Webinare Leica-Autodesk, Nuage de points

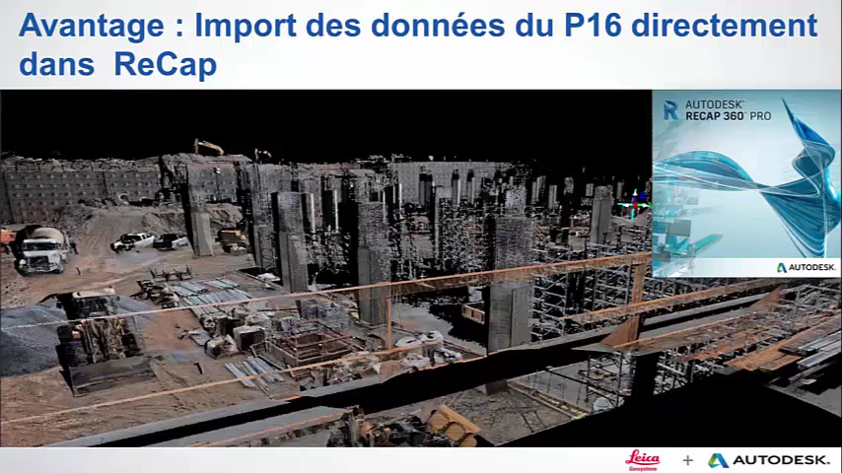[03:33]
De pouvoir gagner du temps, notamment, en utilisant les formats directement sortis du scanner, et les utiliser directement dans RECAP. pour ensuite lire en direct le format RECAP,
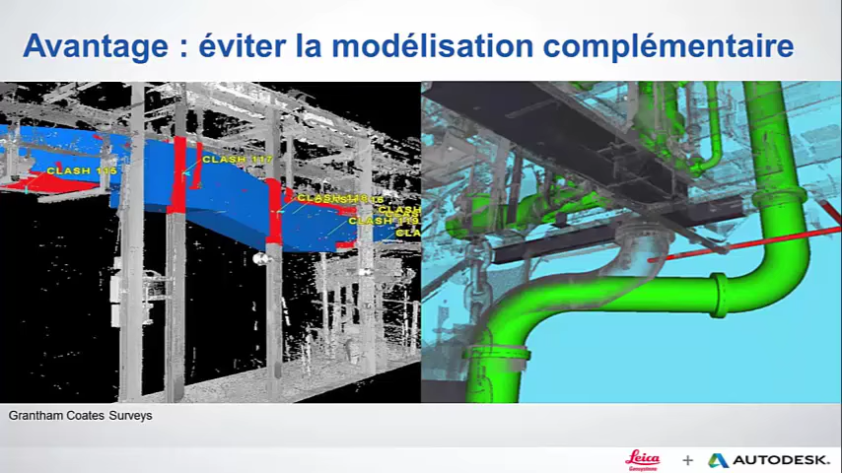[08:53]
Puis on voit une autre image à droite, où justement il y a un projet qui a été réalisé, une numérisation qui a été faite a posteriori, et on voit en fait que le projet n'a pas été monté tout à fait au même endroit. Donc toujours aussi dans ce cadre de vérification.
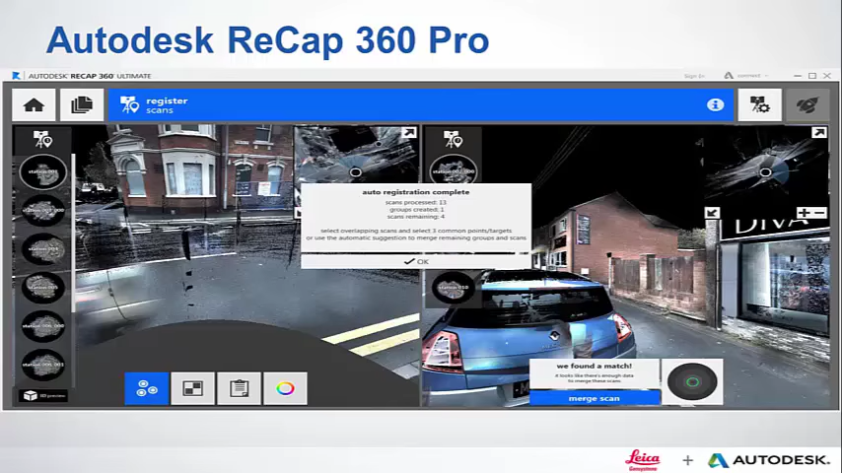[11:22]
un groupe de créés, mais il reste 4 scans qu'il n'a pas pu associés pour des problèmes, comme je vous le disais, d'association, ou par exemple un scan était dans une pièce par rapport aux autres groupes. et donc il n'a pas pu les associer. Donc arrive, je dirais, la main humaine, c'est qu'à gauche vous allez avoir le scanorama du groupe de scans, un scanorama parmi le groupe, et à droite vous avez par exemple un scan qui n'a pas pu être associé au groupe. La solution consistera à indiquer 3 points représentatifs sur les deux scanoramas, à gauche et à droite, et ensuite il va faire automatiquement le mesh,
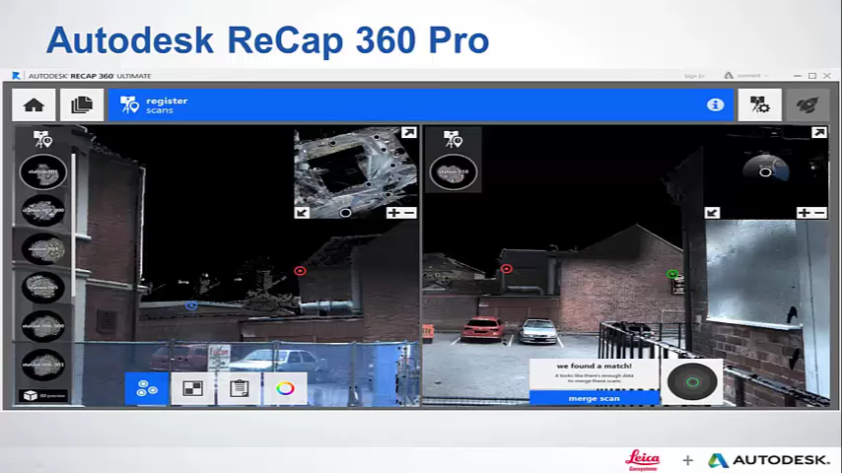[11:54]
il va faire automatiquement l'association du scan non associé au groupe. Une fois que cette partie est réalisée, vous allez pouvoir connaître la précision de l'assemblage, à savoir est-ce que la balance des nuages de pointe est correcte ou pas, est-ce que l'overlap, donc le chevauchement des scans entre eux est suffisant ou pas. Alors il ne faut pas s'alarmer de chiffres bas, par exemple sur l'overlap, par exemple si vous faites un scan dans un couloir,
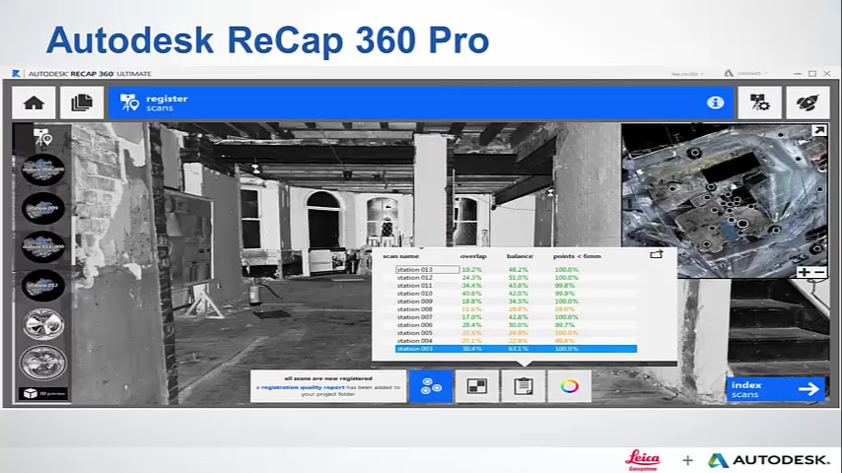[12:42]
mais par contre la cohésion du nuage de points sera respectée. Donc attention à ce rapport-là qui peut peut-être vous alarmer, mais ça provient uniquement de l'aspect physique de votre scan. Une fois que vous avez procédé à cette enregistration, il reste une dernière étape qui est l'indexation.
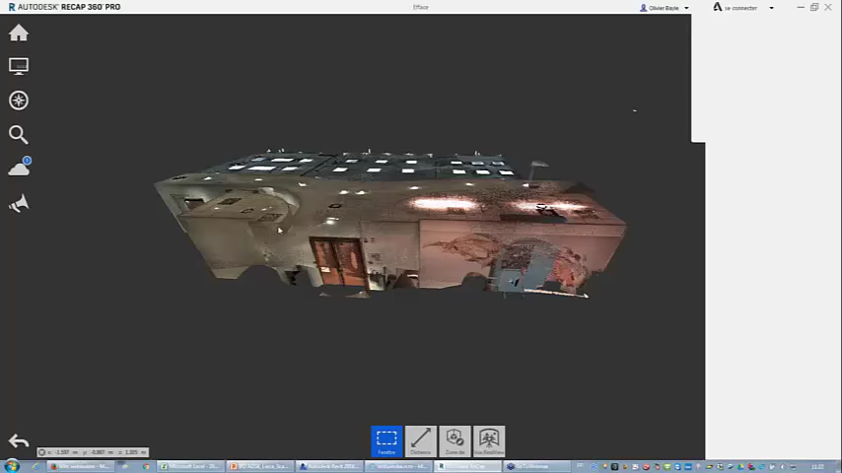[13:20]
Alors j'espère que ça sera assez fluide pour vous parce que là on travaille sur du nuage de points et je passe par le web, donc forcément il y a peut-être un goulot d'étranglement. J'espère que ça sera assez fluide chez vous parce que chez moi c'est très fluide. Alors sous les yeux,
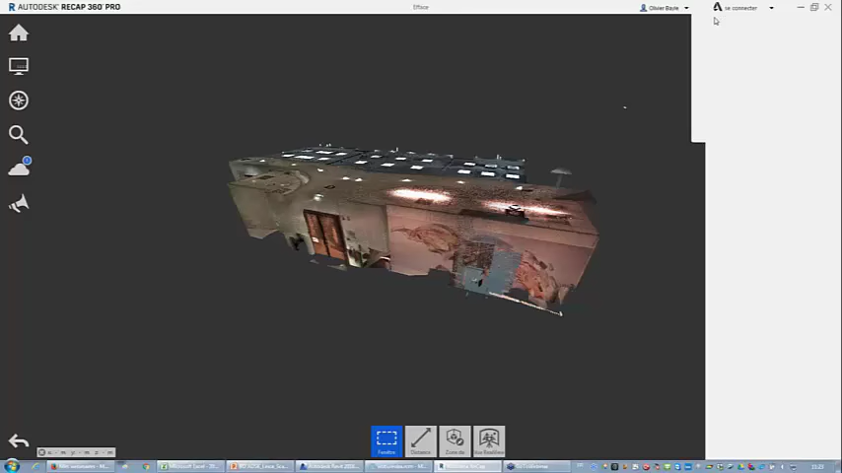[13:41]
vous avez un nuage de points qui a été réalisé à l'aide du P16 de la société Leica. Il s'agit des bureaux Autodesk. Pour ceux qui seront là le 8 juin de mémoire,
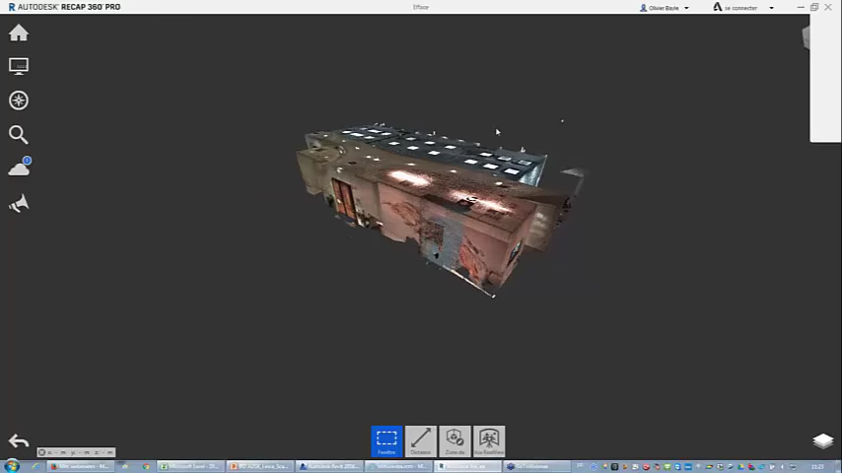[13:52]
donc ça sera le workshop qu'on organisera à Paris et notamment dans ces salles-là. Alors je vais essayer de rentrer dans le nuage de points, ici.
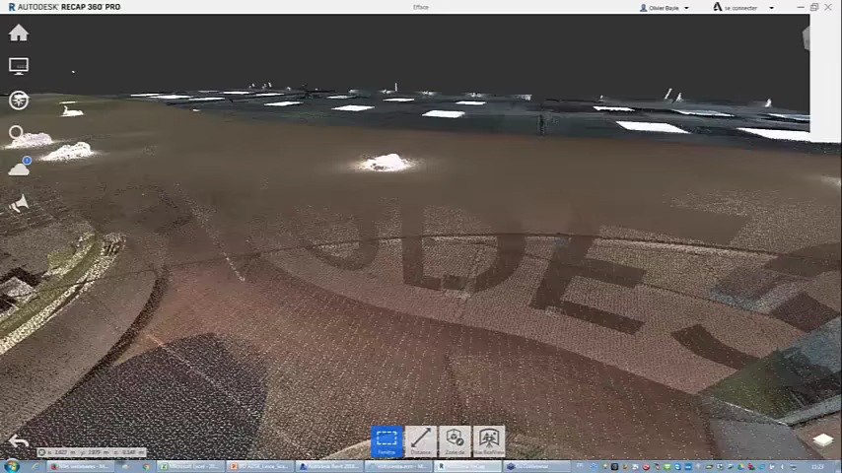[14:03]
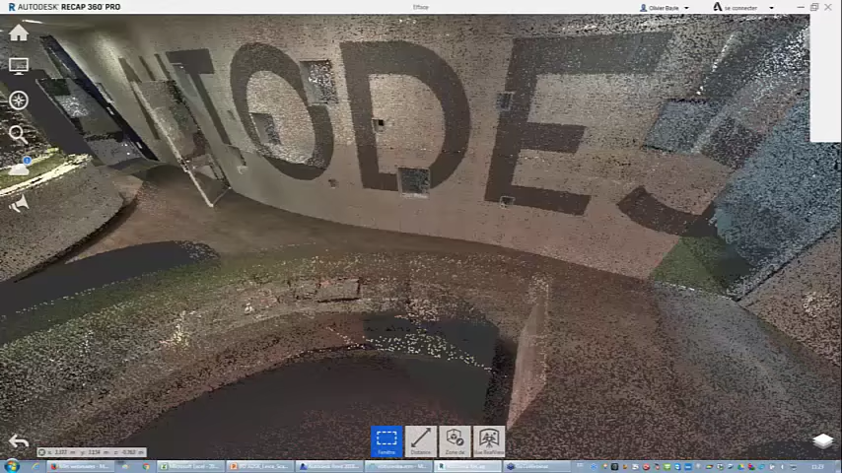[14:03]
Et donc là comme vous pouvez, j'espère le voir, on voit ce nuage de points
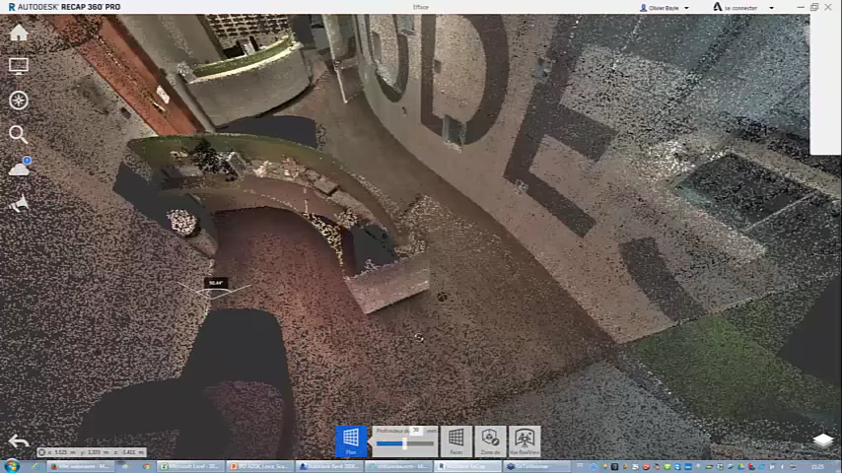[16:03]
Par exemple, de pouvoir nettoyer mon nuage de points.
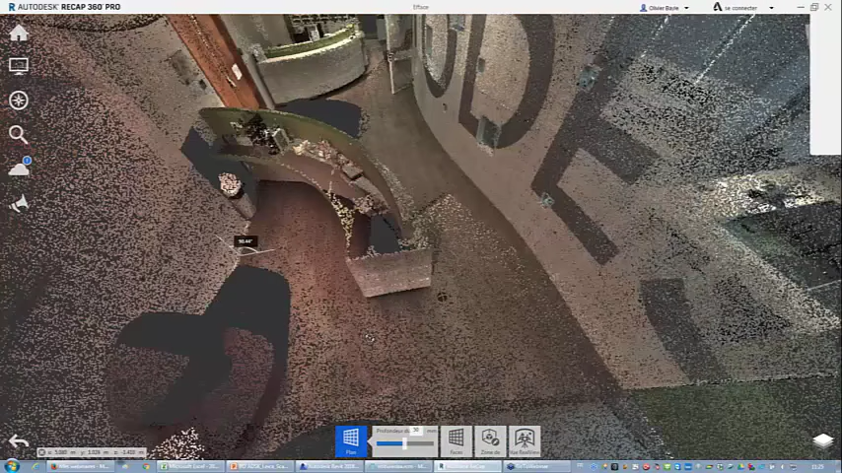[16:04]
Alors, qu'est-ce que je pourrais nettoyer ?
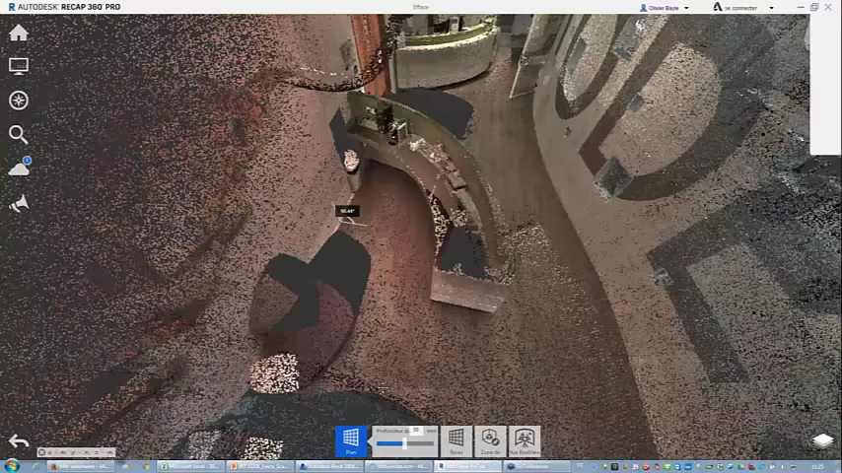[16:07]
Par exemple, qu'est-ce que je pourrais nettoyer là ? Voyons, voyons, voyons.
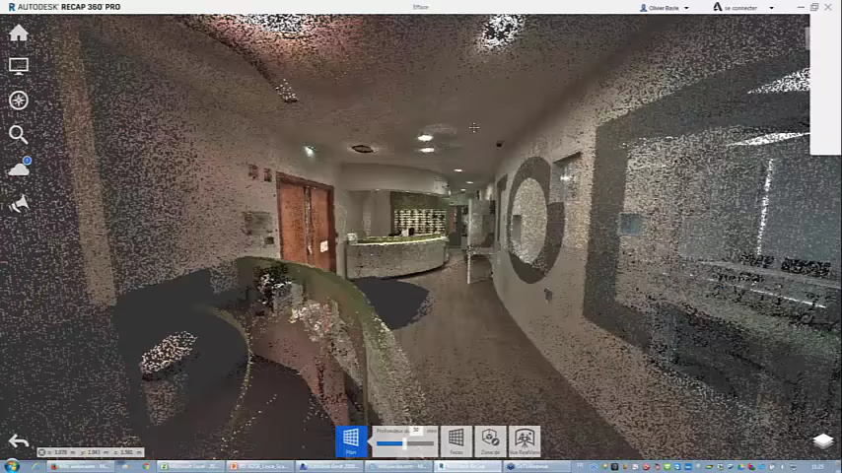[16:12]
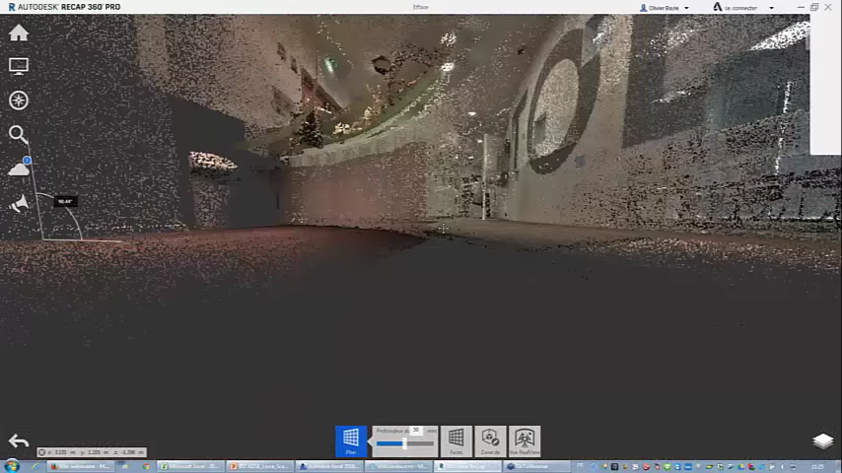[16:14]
Par exemple, je n'ai pas d'objet qui s'y prête ici, mais par exemple, si je veux nettoyer la banque d'accueil, par exemple,
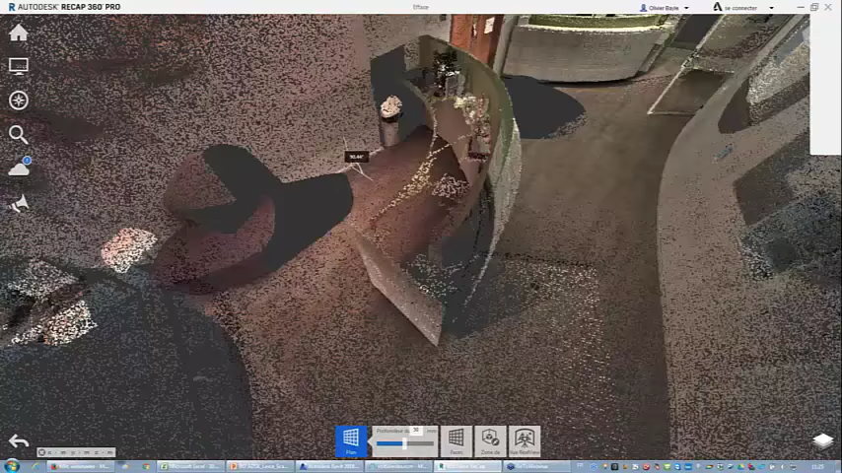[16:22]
si je veux faire disparaître une partie de la banque d'accueil,
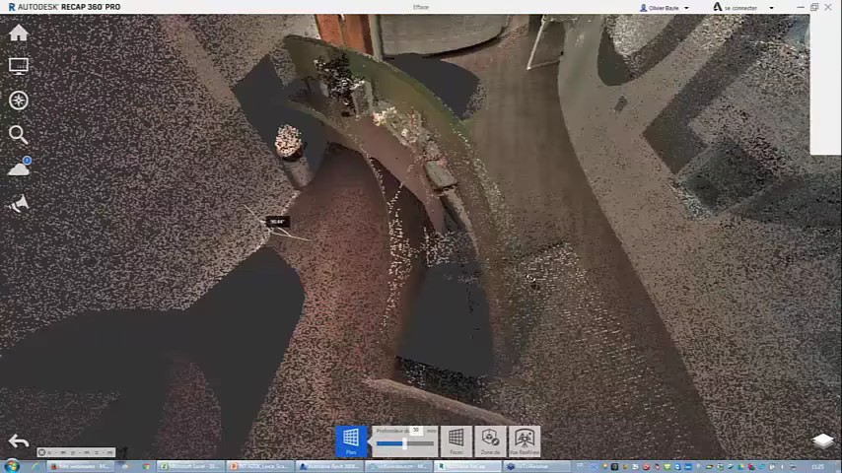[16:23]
je vais utiliser une sélection de type lasso.
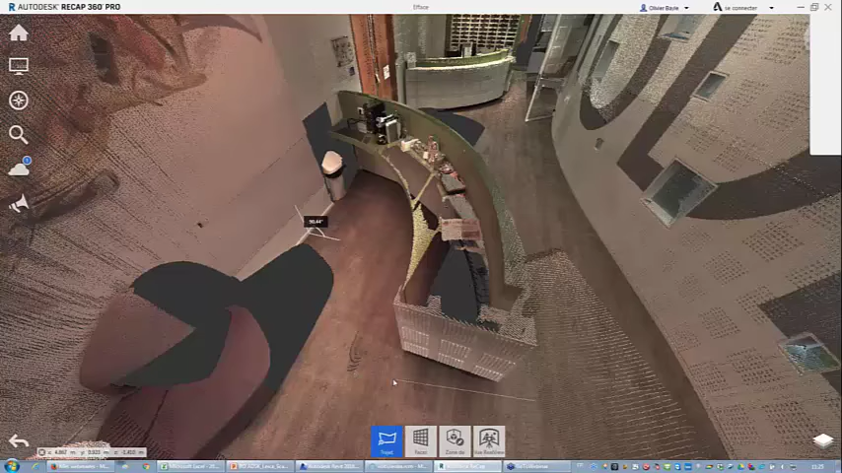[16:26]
En double-cliquant, je finalise ma sélection.
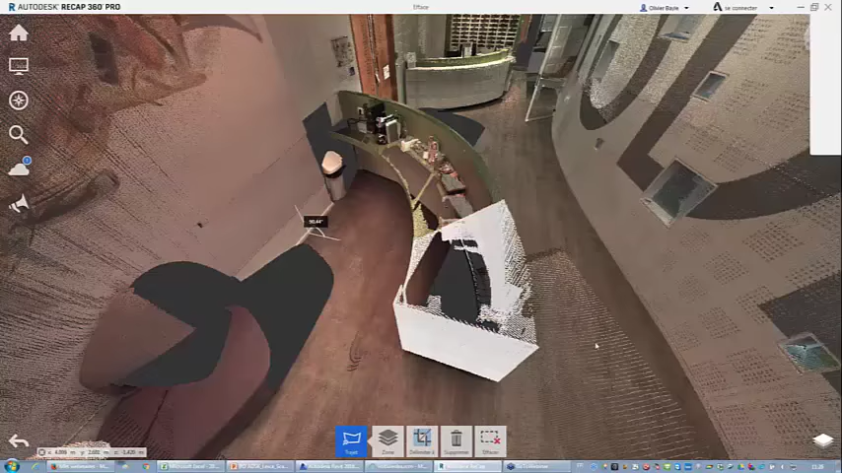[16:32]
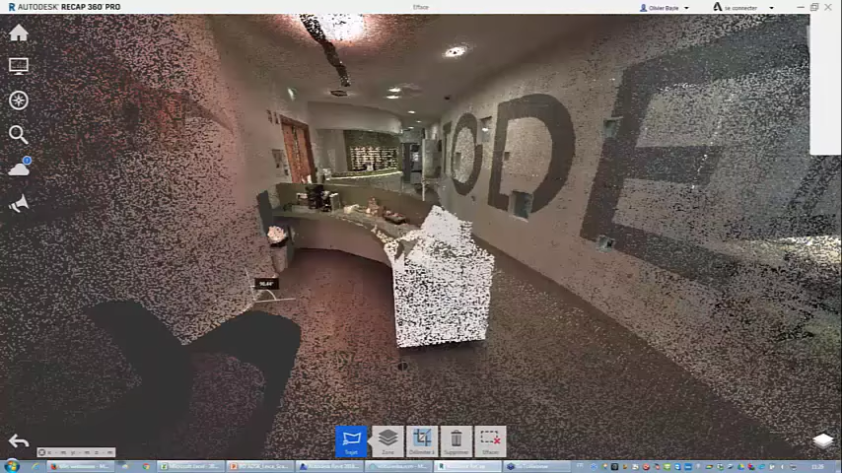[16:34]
Comme vous pouvez le voir ici, les points blancs m'affichent la sélection.
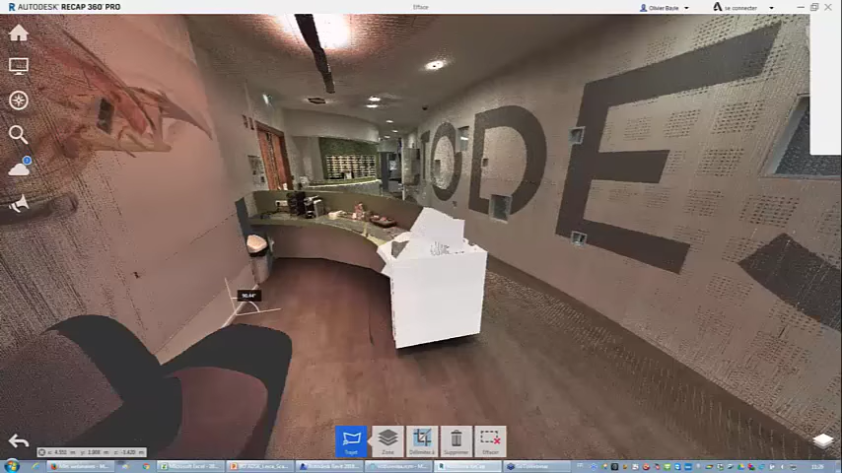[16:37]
Et je vais créer une nouvelle zone que je vais appeler test, par exemple.
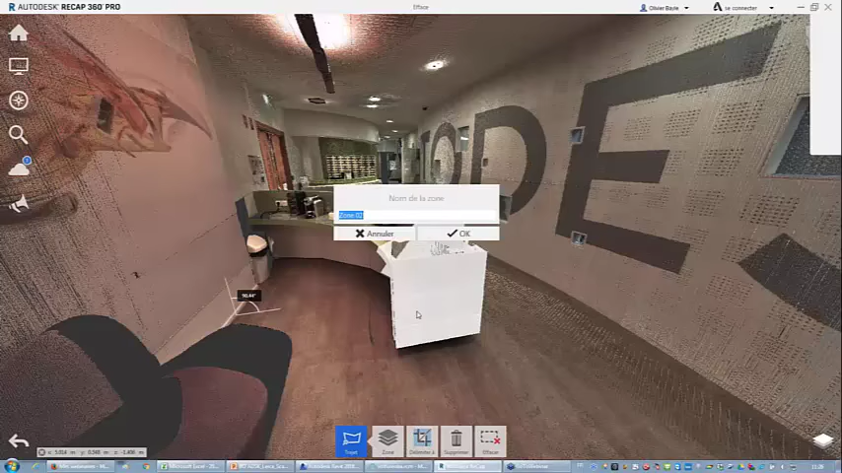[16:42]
Je vais valider. Et comme pour le sol, il m'a créé cette région dans l'arborescence de projet
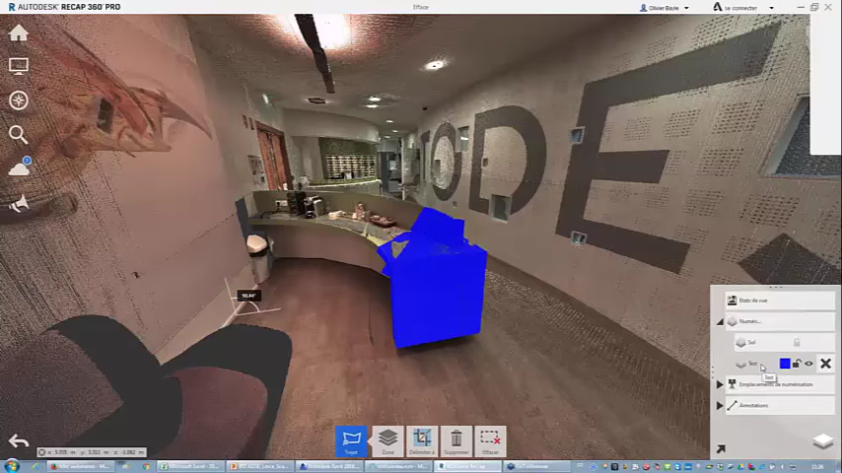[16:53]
et ma banque d'accueil, ou la partie de la banque d'accueil, je vais pouvoir la cacher. Et comme vous pouvez le voir, les points qui appartenaient au sol n'ont pas été supprimés,
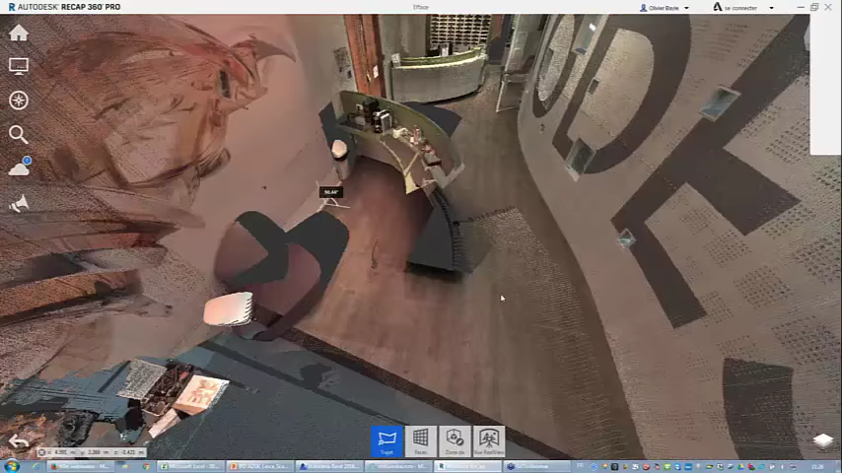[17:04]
mais par contre, la partie de la banque d'accueil que j'avais sélectionnée a été bien supprimée. Il y a beaucoup de fonctionnalités dans Recap 360 Pro.